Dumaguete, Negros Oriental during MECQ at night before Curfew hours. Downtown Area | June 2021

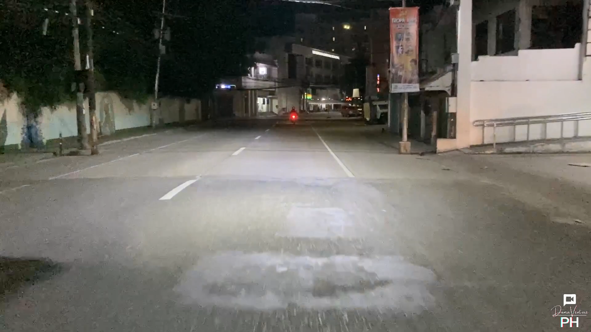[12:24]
at syaka ang Nandito na po tayo sa Silliman Avenue. Yung nasa left side po natin, yan na yung Silliman University.
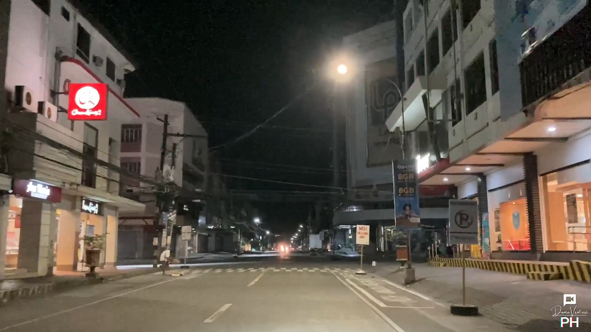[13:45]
Meron din Chowking. Pati na rin ang Lee Plaza.
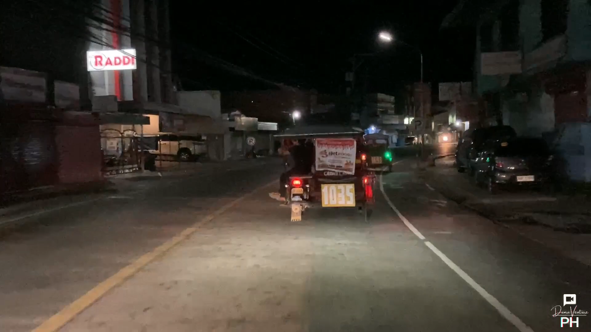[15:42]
Nandito na po tayo sa Barangay Kalindagan papuntang Ceres Terminal.